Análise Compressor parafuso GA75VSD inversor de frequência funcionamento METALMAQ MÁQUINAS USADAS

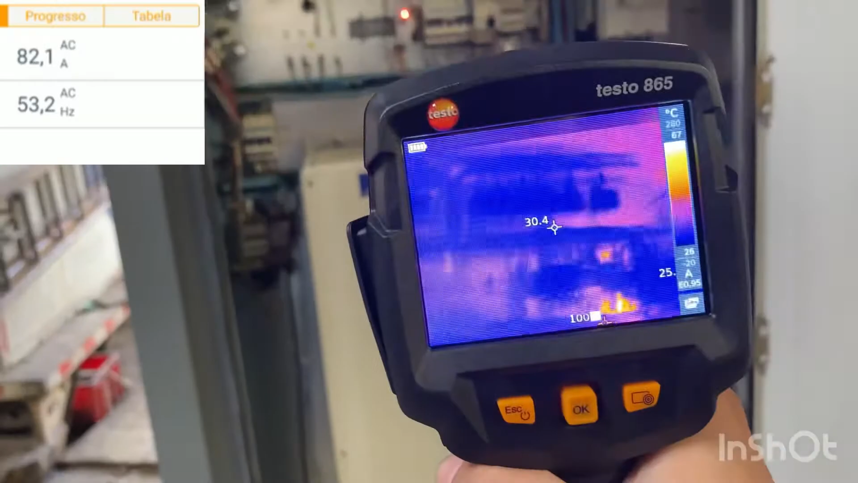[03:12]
Então aqui a gente consegue analisar se tem alguma contatora que tá aquecendo demais, né? Essa máquina já tá ligada mais ou menos umas 3 horas, né? Então se alguma contatora tiver acima da temperatura,
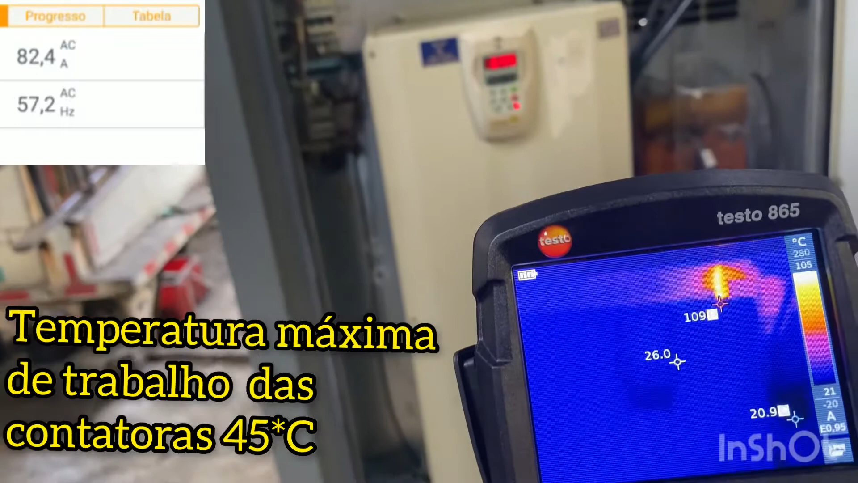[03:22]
ela vai brilhar aí nesse termovisor, né?
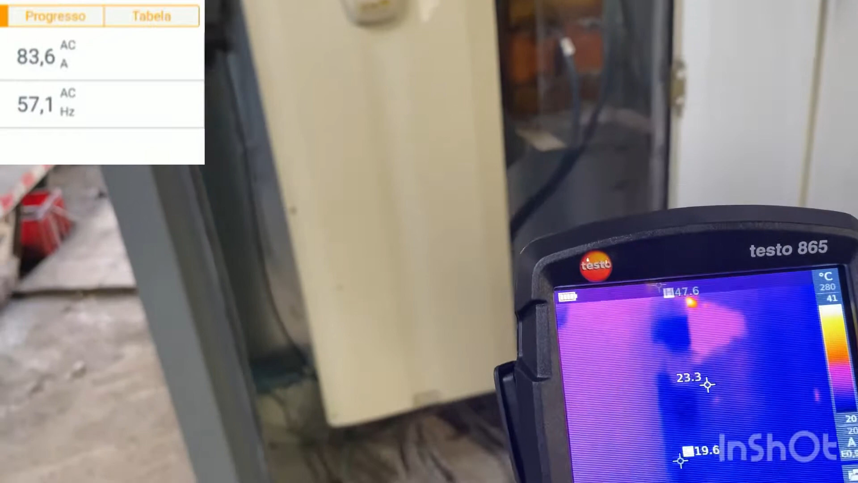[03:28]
On screen: spot 23.3°C, max 47.6°C, min 19.6°C
Ele vai ficar amarelo, né? Então a gente vai conseguir ver que tem alguma coisa de errado, precisa ser trocado algum contato da contatora.
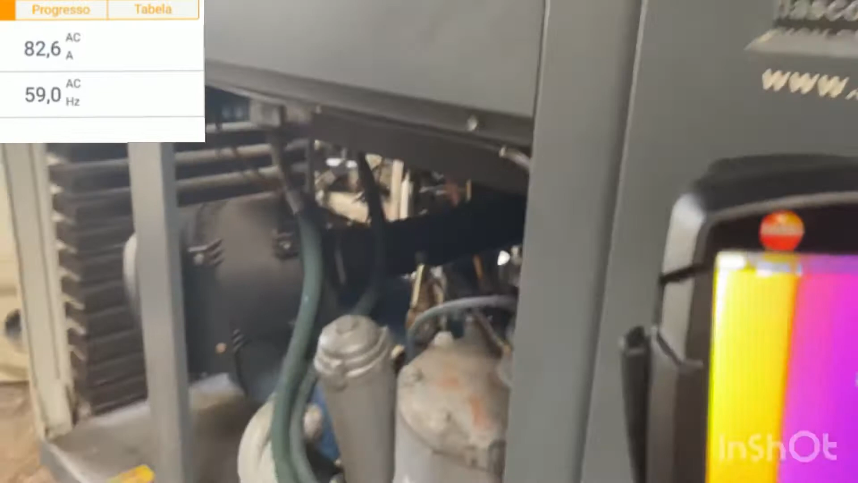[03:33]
Aqui a parte quente, né?
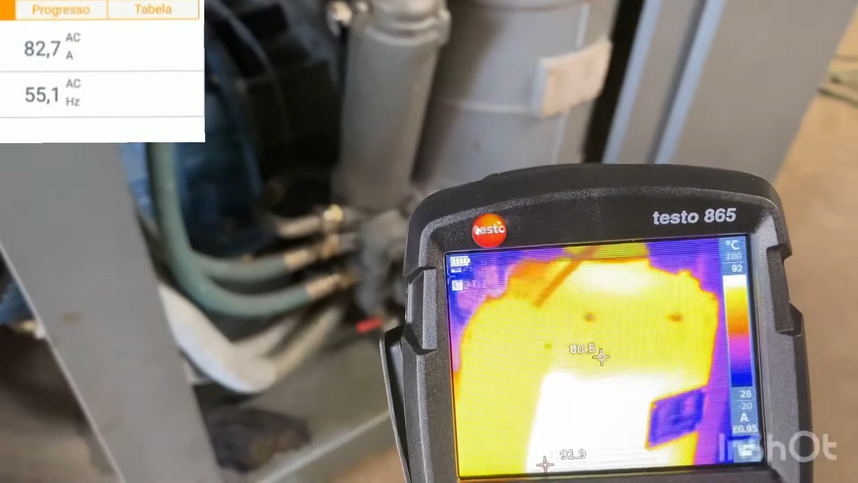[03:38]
Então o reservatório de óleo, onde vai o filtro separador. Aí a unidade.
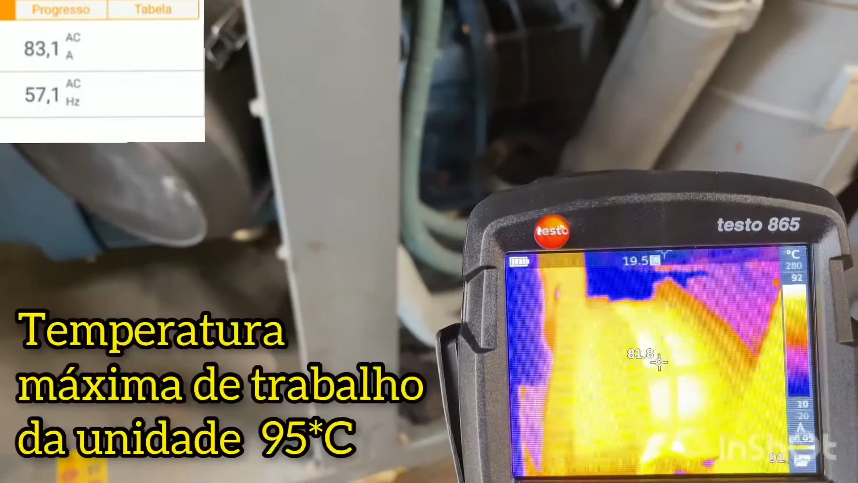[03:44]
A unidade não pode ultrapassar os 95 graus Celsius, mais ou menos, tá?
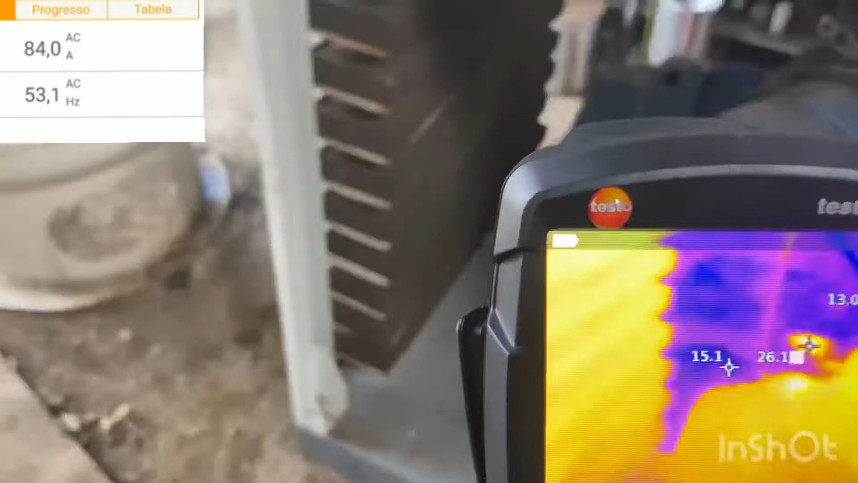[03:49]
A gente consegue ver também aqui a parte do compressor de refrigeração.
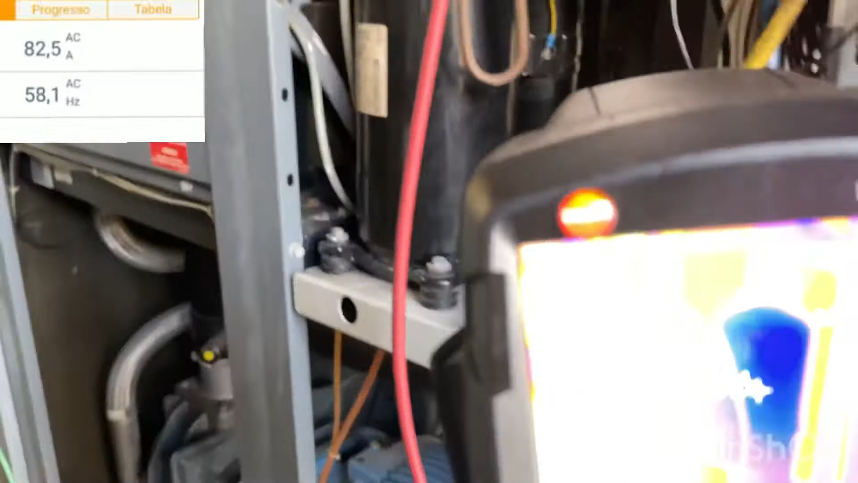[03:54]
Esse é um compressor modelo rotativo.
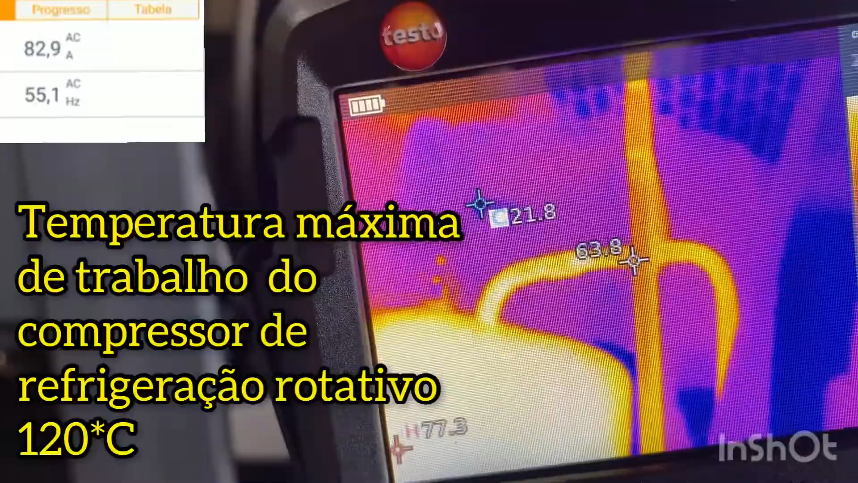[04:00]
Ele não pode ultrapassar a temperatura de 120 graus Celsius.
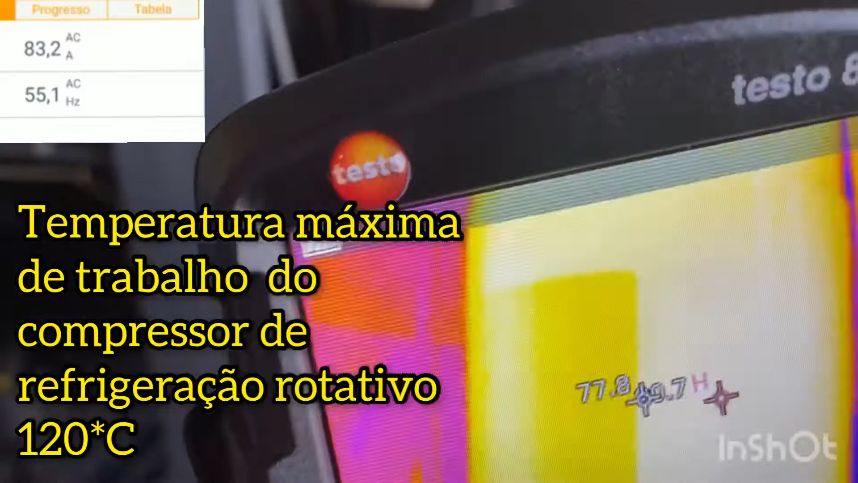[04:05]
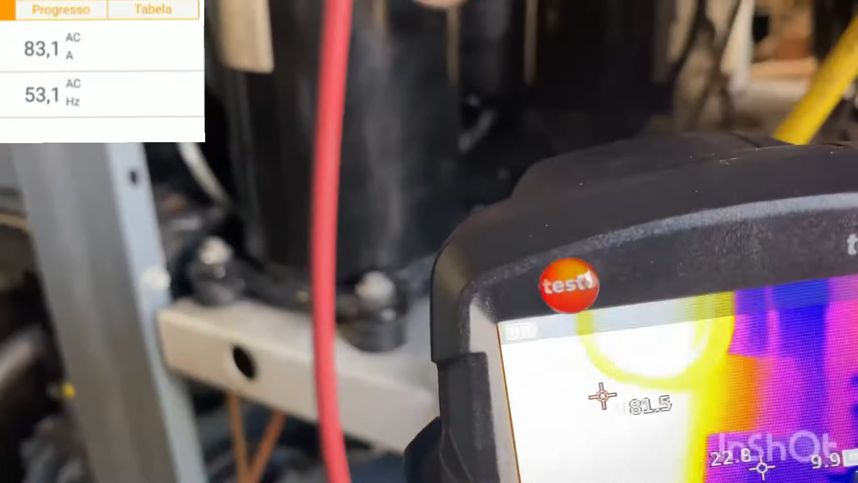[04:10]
Aqui a parte do retorno, né?
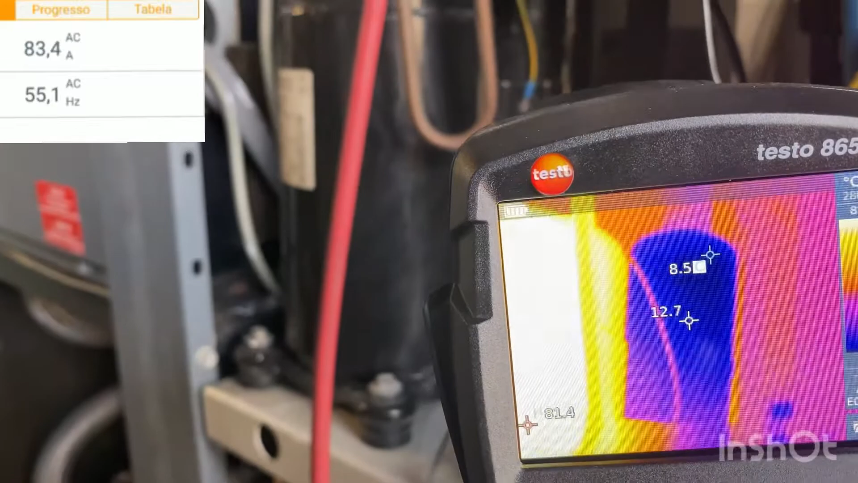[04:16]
Tem essa parte fria do compressor, ela que...
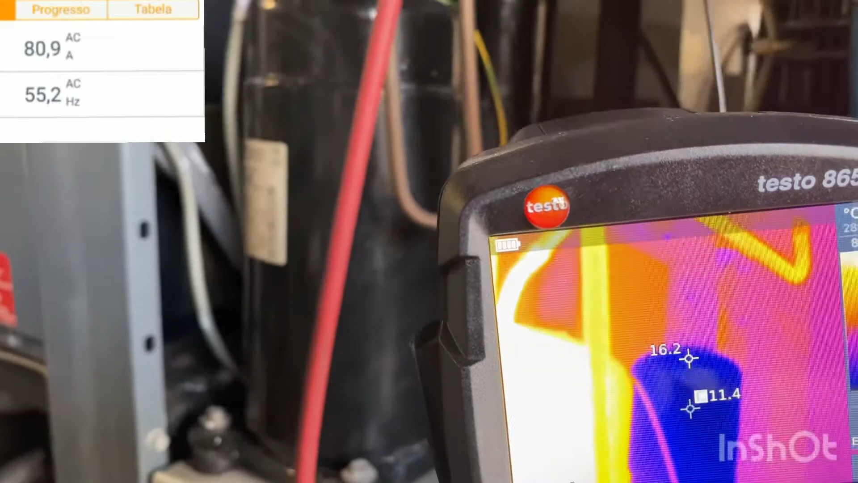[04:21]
Esse retorno de refrigeração que vai refrigerar o compressor. Então ele ainda tá em mais ou menos 7 graus, mas ele chega aproximadamente 3 graus.
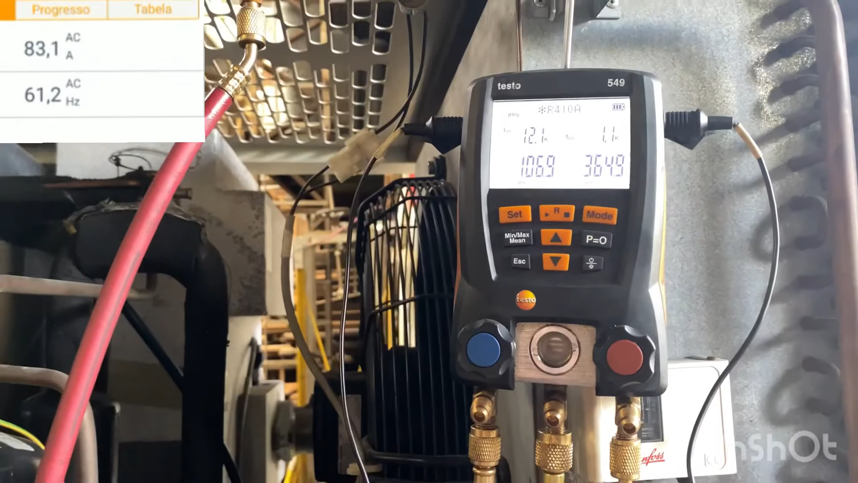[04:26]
Aqui a gente consegue também analisar o motor elétrico, né?
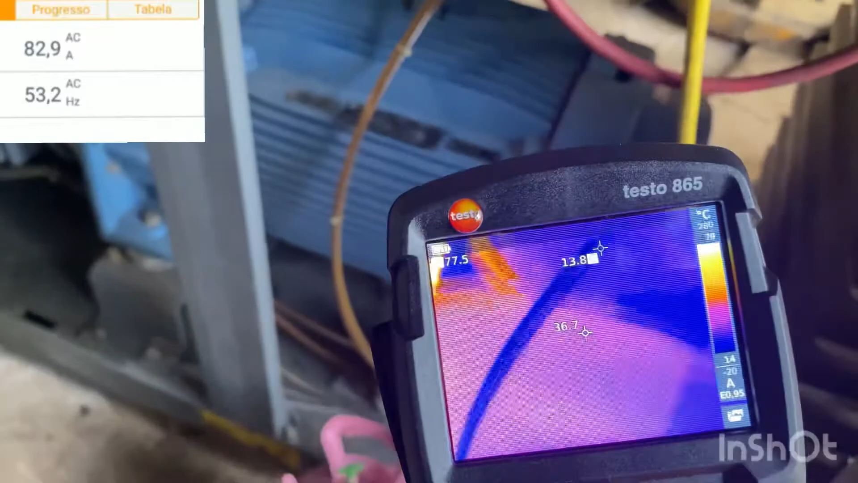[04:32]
On screen: spot 36.7°C
Então aqui a gente pode ver se, caso tiver algum rolamento com problema, principalmente na parte de trás,
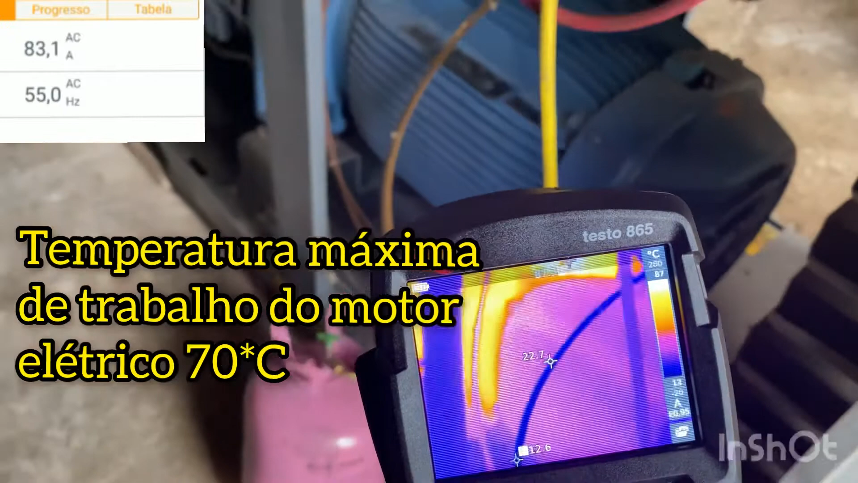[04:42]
a gente consegue enxergar que ele vai tá aquecendo acima do normal, né?
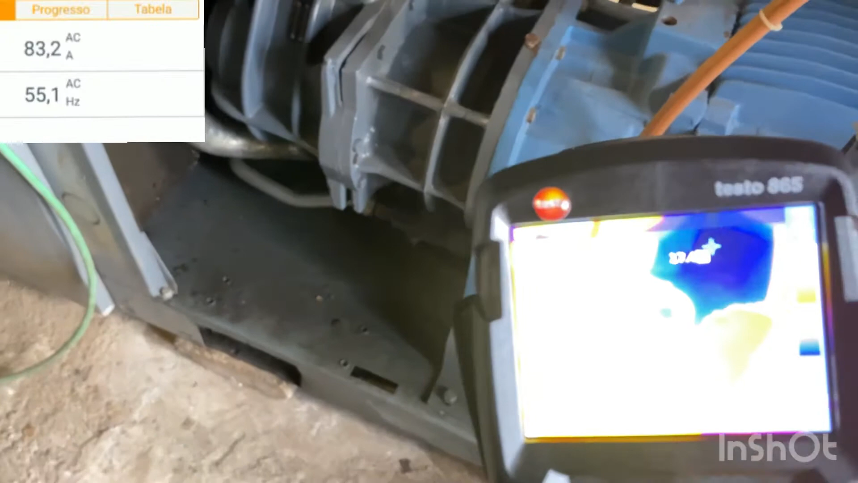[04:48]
Então ele vai brilhar no termovisor. Aqui a parte da unidade, né? É vista pelo outro ângulo, né?
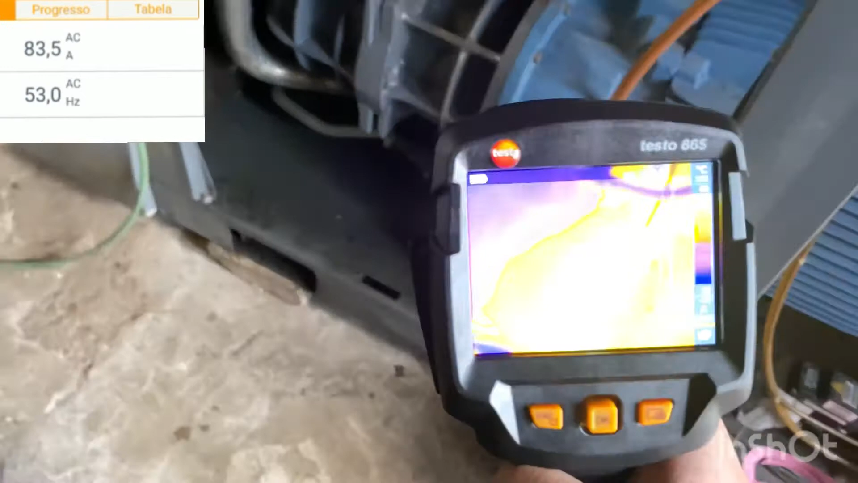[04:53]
Então ela tá numa temperatura boa aí, 80 graus, 78 mais ou menos, né?